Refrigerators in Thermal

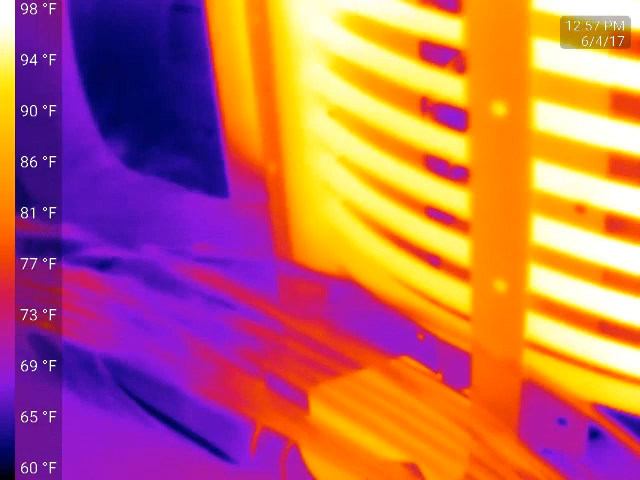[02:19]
On screen: scale top 98°F, scale bottom 60°F
And then the copper tubing here is the cap tube.
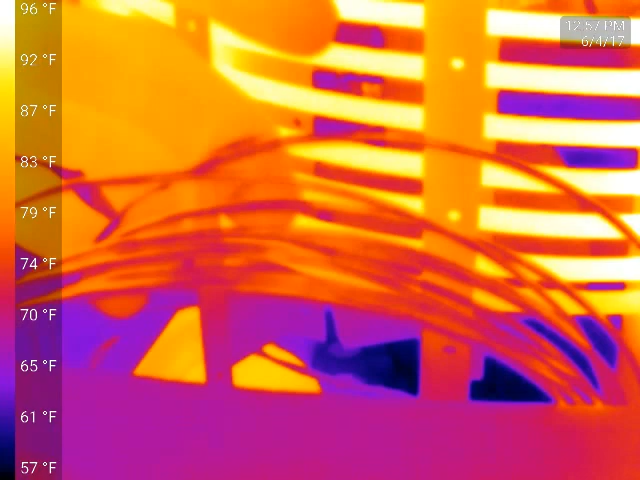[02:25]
On screen: scale top 96°F, scale bottom 57°F
Oh, I can feel the temperature difference there. So I'm going to be able to see it as well.
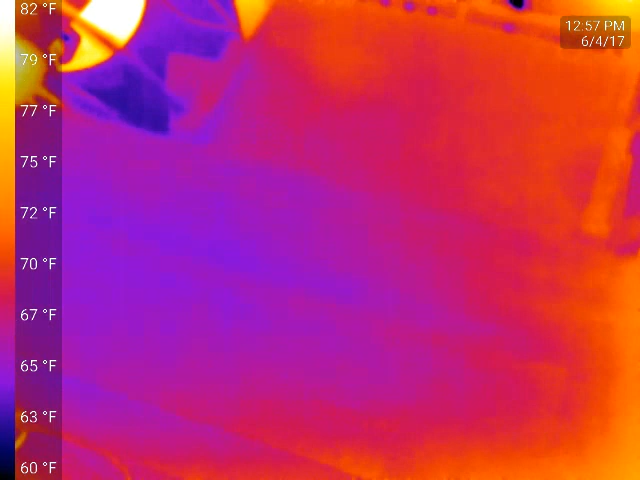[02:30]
On screen: scale top 82°F, scale bottom 60°F
The thermostat hasn't been running very much, but there is a warm spot that shows up there. So it's pretty cool.
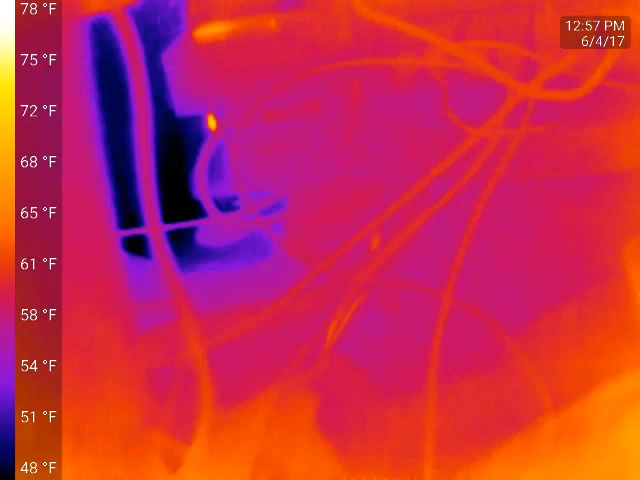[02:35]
On screen: scale top 78°F, scale bottom 48°F
The compressor is still showing pretty cool.
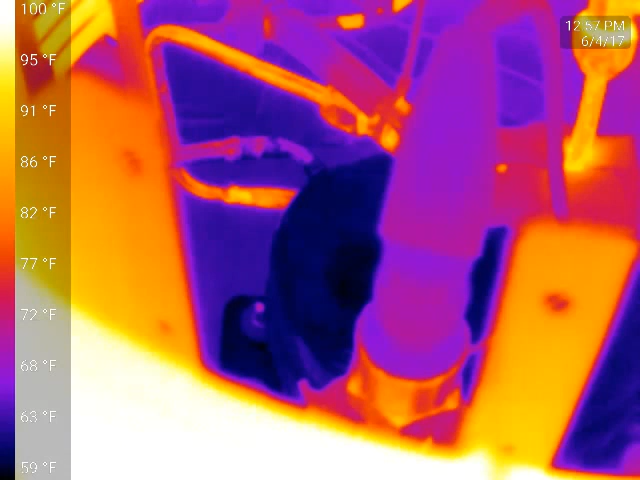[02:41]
On screen: scale top 100°F, scale bottom 59°F
But after it runs for a while, that thing will get red hot as far as the thermal camera is concerned.
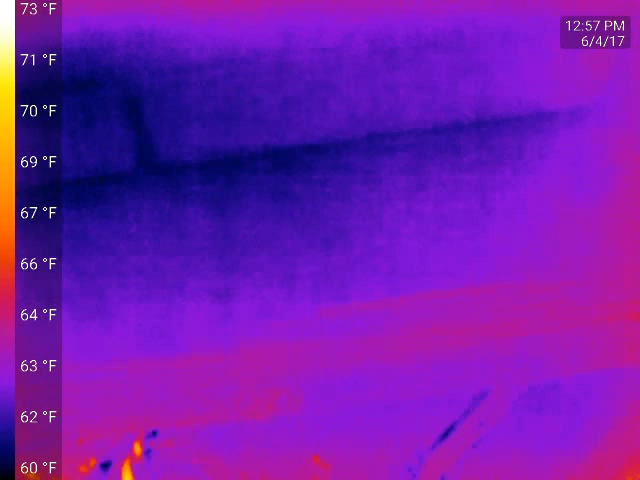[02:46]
On screen: scale top 73°F, scale bottom 60°F
Pretty neat.
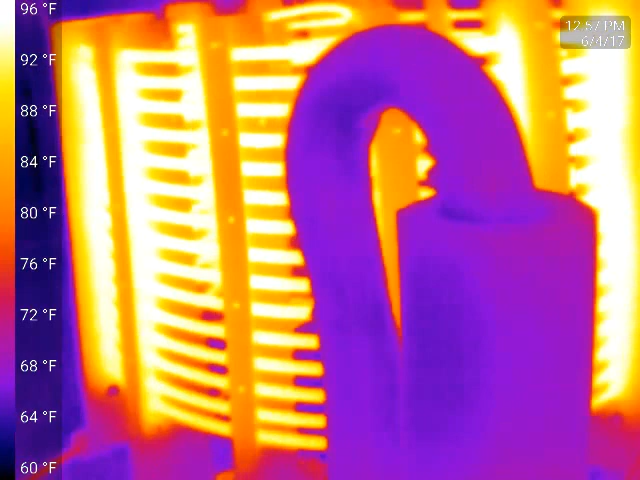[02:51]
On screen: scale top 96°F, scale bottom 60°F
While that thing warms up a little bit, this is a 1947 GE. I think it's a 47.
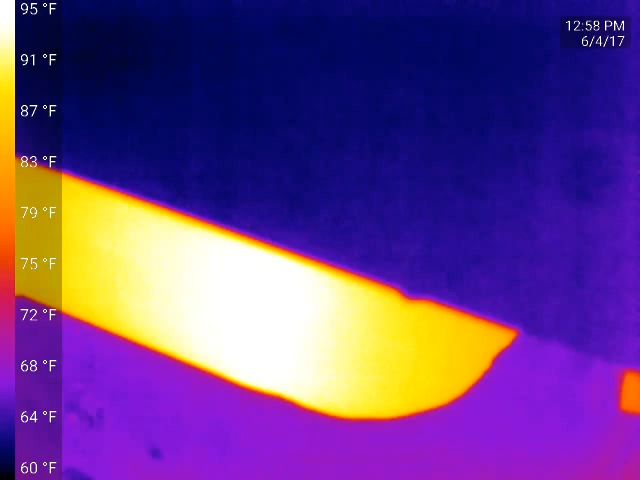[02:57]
On screen: scale top 95°F, scale bottom 60°F
And it actually just kicked on here a few minutes ago.
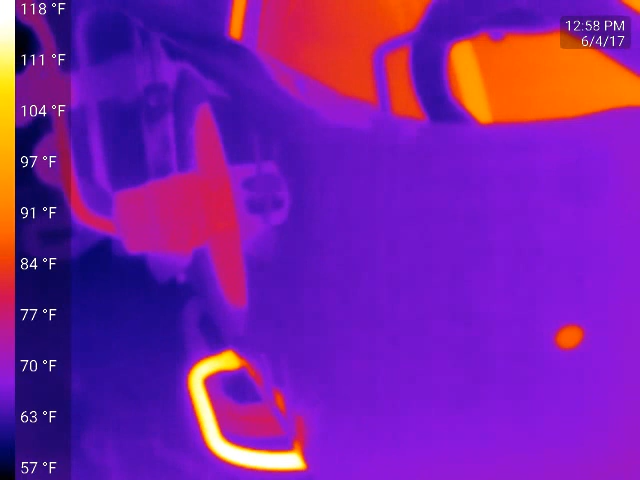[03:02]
On screen: scale top 118°F, scale bottom 57°F
That really bright one down there, that's a discharge line.
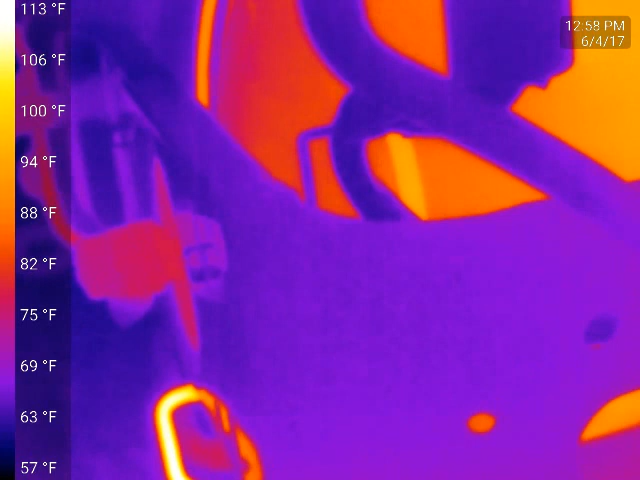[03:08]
On screen: scale top 113°F, scale bottom 57°F
And then the compressor itself. It's a horizontal non-compressor, external springs.
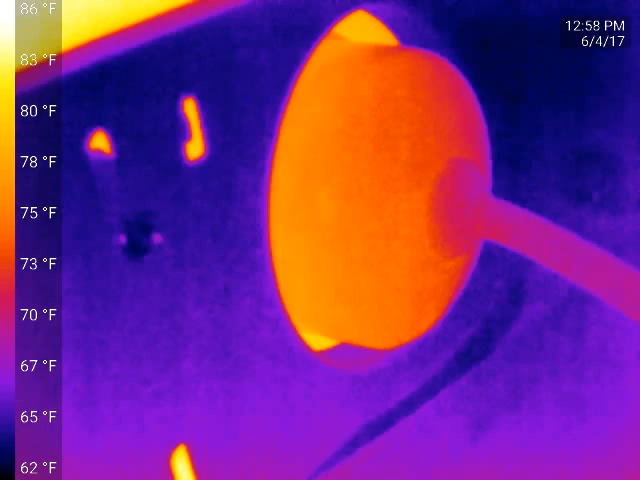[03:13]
On screen: scale top 86°F, scale bottom 62°F
See some of the air-cooled condenser up there.
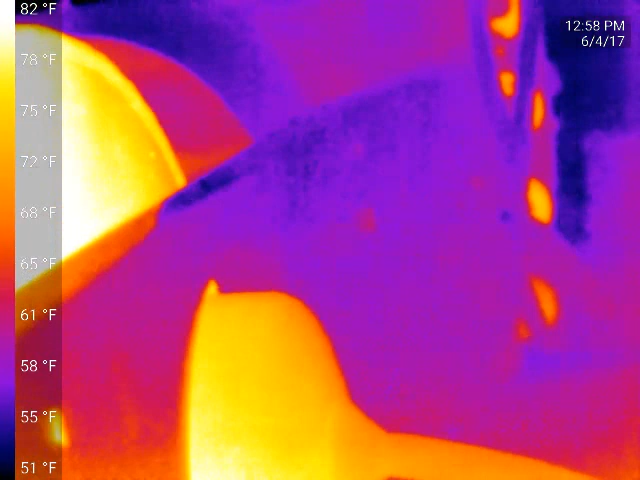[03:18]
On screen: scale top 82°F, scale bottom 51°F
And I get in the right spot. You should be able to see the fan flutter a little bit.
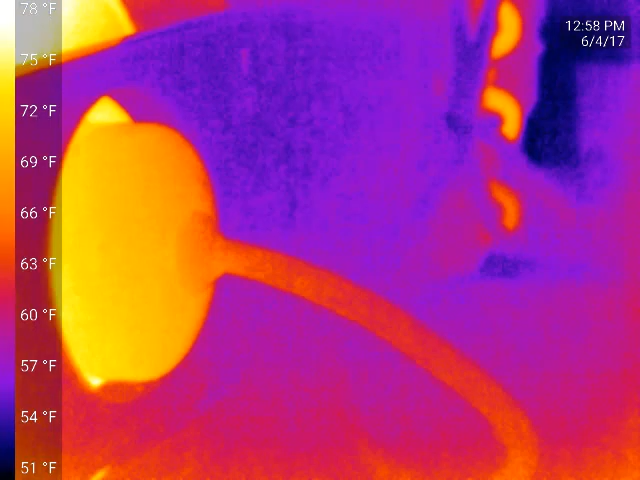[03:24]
On screen: scale top 78°F, scale bottom 51°F
But that's pretty neat. The door's hanging wide open right now.
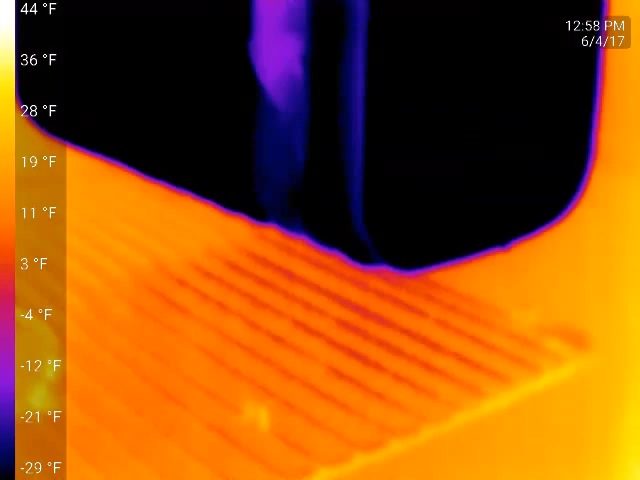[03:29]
On screen: scale top 44°F, scale bottom -29°F
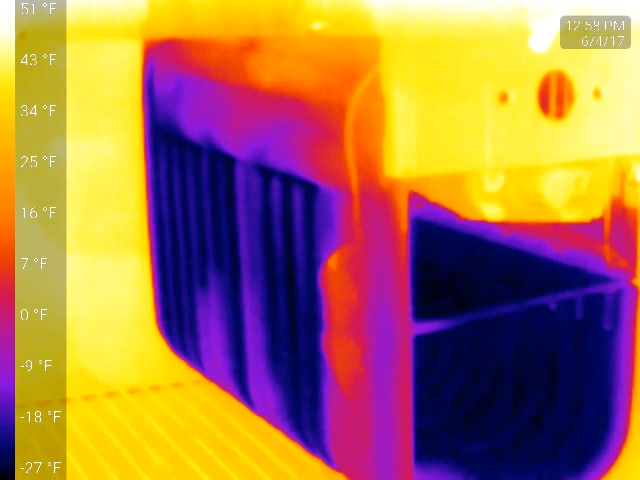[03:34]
On screen: scale top 51°F, scale bottom -27°F
I'm so you can see the dark black.
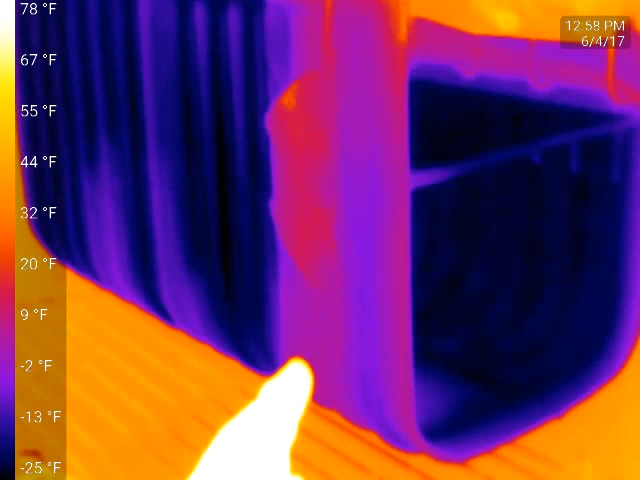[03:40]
On screen: scale top 78°F, scale bottom -25°F
Like I said, it hasn't been running very long. And it will satisfy up to the headers here. It's a header tank. And it'll get nice and dark up there to almost,
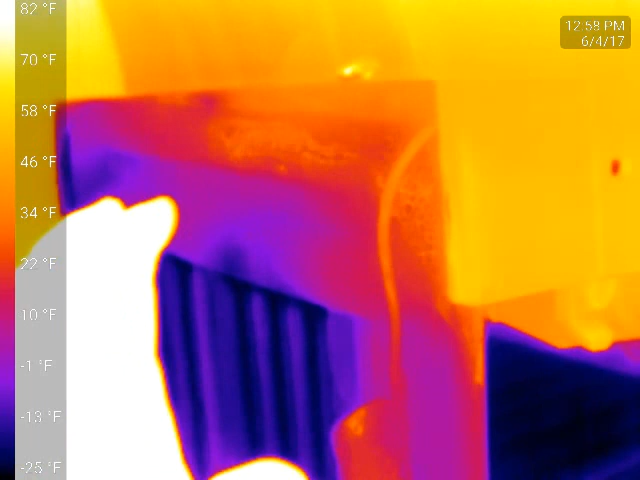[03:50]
On screen: scale top 82°F
almost to the top one for the suction line. So as that runs.
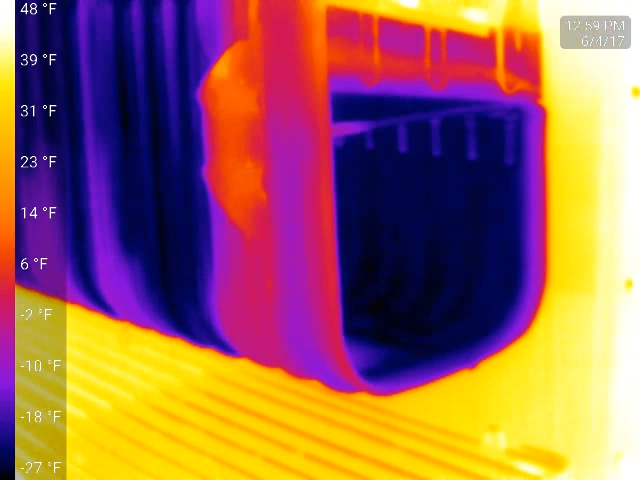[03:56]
On screen: scale top 48°F, scale bottom -27°F
But of course, the door's open right now. So it's not going to flood as well. But it will.
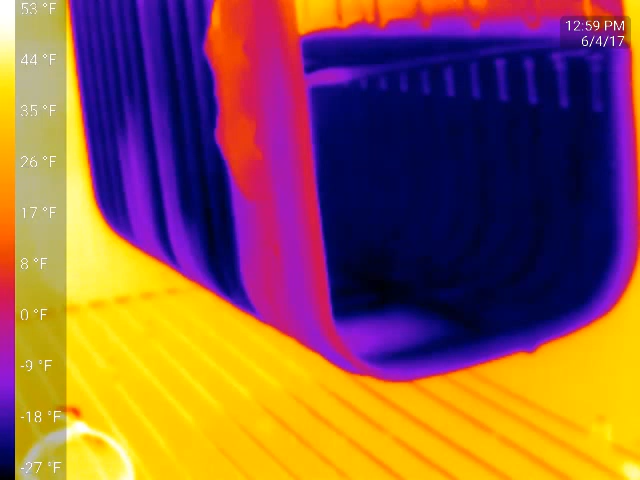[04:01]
On screen: scale top 53°F, scale bottom -27°F
It'll catch up. The thing right up to the highest setting was down about 24 degrees this morning.
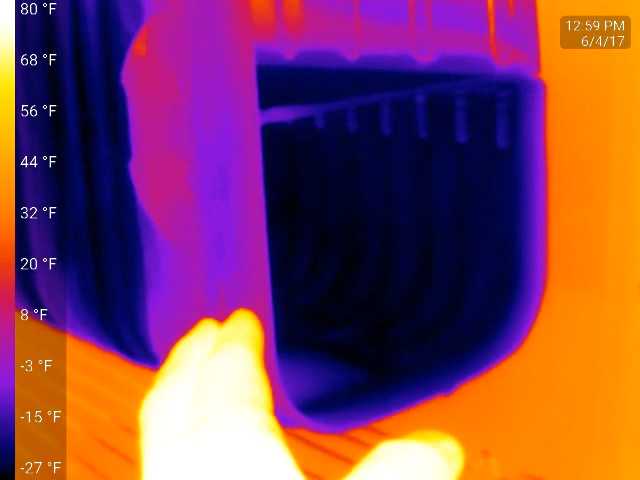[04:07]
On screen: scale top 80°F, scale bottom -27°F
So this is all frosted up right now.
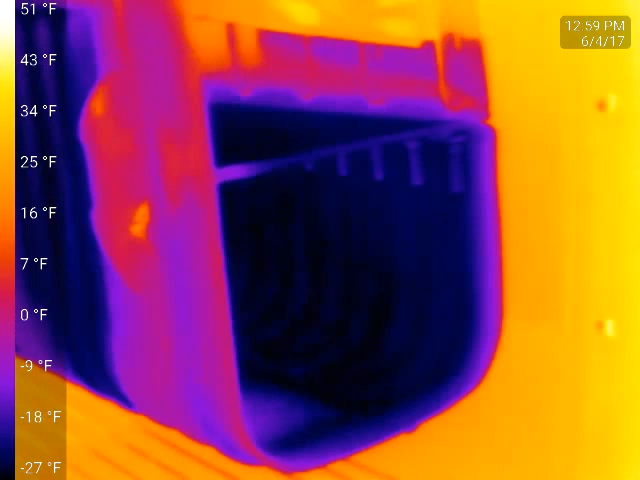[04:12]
On screen: scale top 51°F, scale bottom -27°F
So it's kind of a neat tool for refrigeration, this kind of stuff. I mean, I haven't really made a lot of use out of it yet.
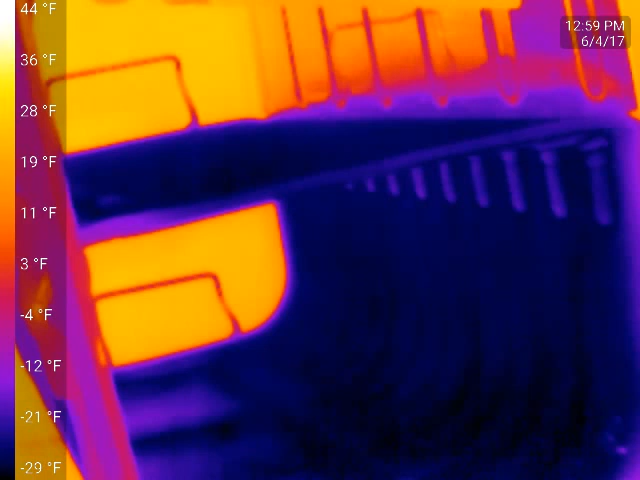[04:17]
On screen: scale top 44°F, scale bottom -29°F
Because for the most part, you can tell where it's, where it's flooding to or what's frosted.
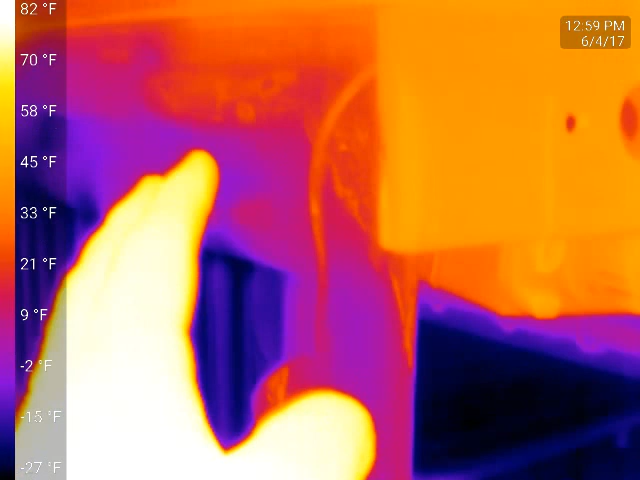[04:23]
But it's still really fun. And it teaches you a lot with the different surface materials. There's the capacitor and the whole start system electrical there.
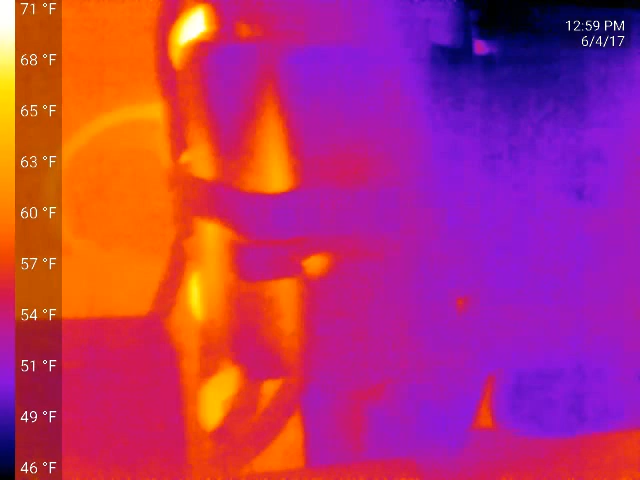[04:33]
On screen: scale top 71°F, scale bottom 46°F
And then you see the condenser there.